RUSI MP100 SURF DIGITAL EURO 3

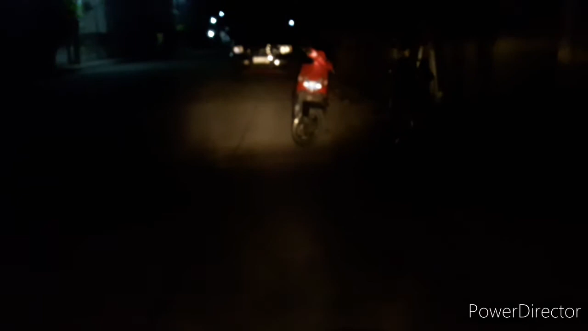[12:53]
Yan po ang nakikita po ninyo Yan po yung Daylight Running light po niya Pagkagabi